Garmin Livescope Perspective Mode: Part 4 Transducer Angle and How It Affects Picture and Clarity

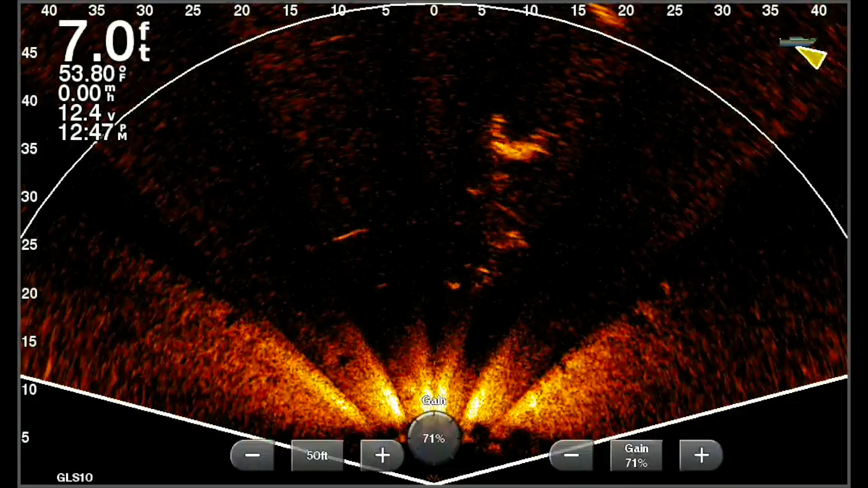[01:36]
On screen: depth 7.0 ft, water 53.80°F
not good it just is so limited in what you can use it as this is a shallow water tool yes i can still see the tree i can see the resemblance or of the dock post not much more now this next one is an example of it aiming too high notice yes you can see the dose dock post yes you can see that tree but notice those little waves that's actually the surface waves now now we'll use some things where we use this but not in this case right here we don't like look at those waves rolling across the screen look at those wavy lines that is the surface
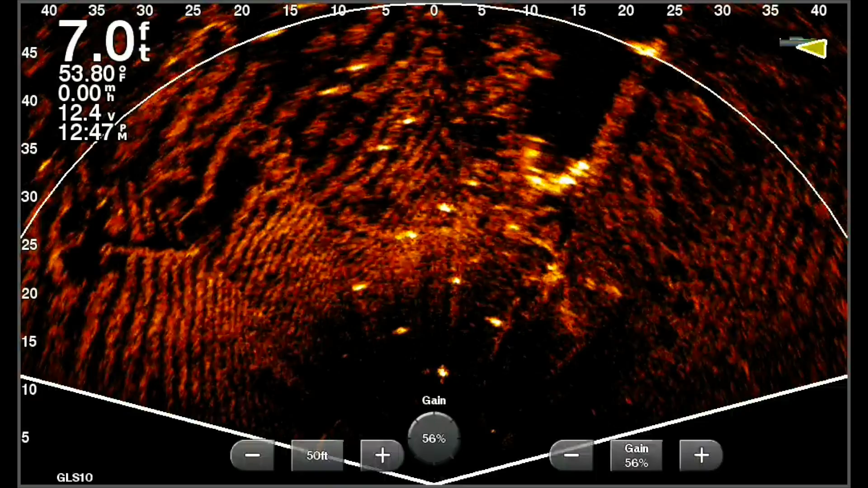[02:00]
On screen: depth 7.0 ft, water 53.80°F, speed 0.00 mph
of the water so you're aiming a little too high now this last one is absolutely perfect you still see a touch of the waves not as bad now i left it on 70 now see this bottom is a little too a little bit too bright so i want to darken it up and why do i want to darken it up look at those posts popping look at those trees popping but most importantly
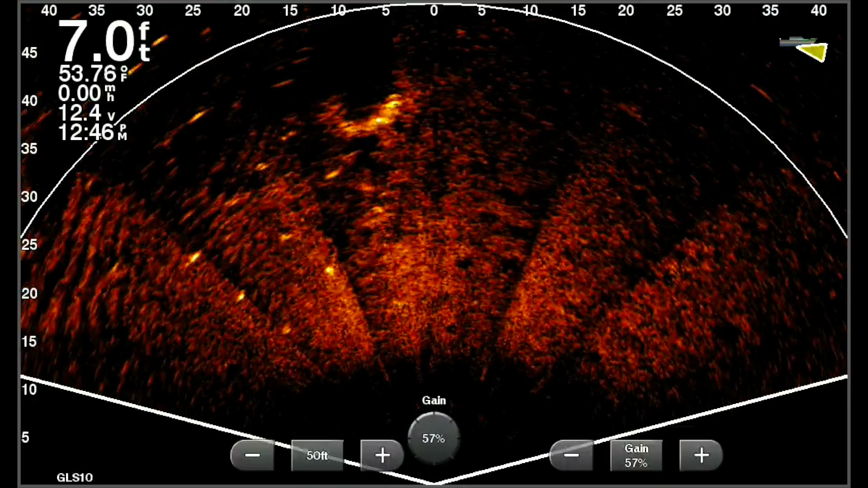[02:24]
On screen: depth 7.0 ft, water 53.76°F, speed 0.00 mph
of all the things when i get this set i want you to pay attention to that middle post
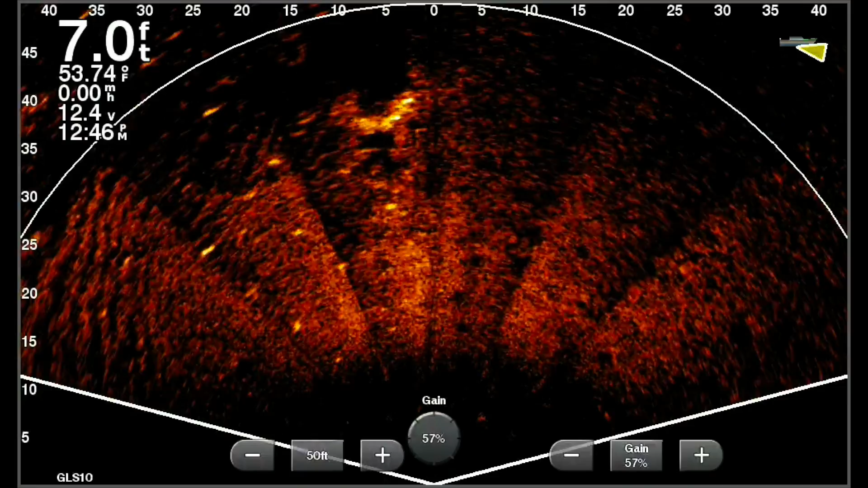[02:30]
On screen: depth 7.0 ft, water 53.74°F
that middle post there's a what nine in a perfect little square there now pay attention to that middle post swimming up to it right now that's what's popping look at that fish swimming
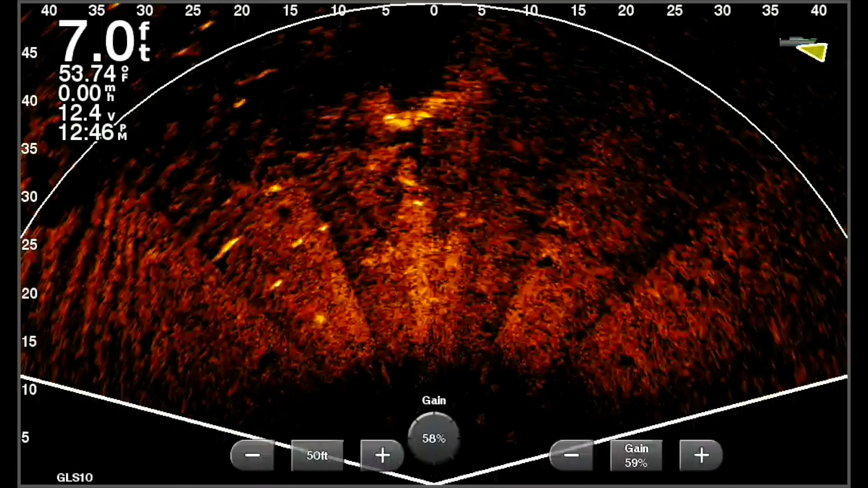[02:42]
On screen: depth 7.0 ft, water 53.74°F, speed 0.00 mph
to that middle post it is popping because you got that good dark background you can see him swimming very clearly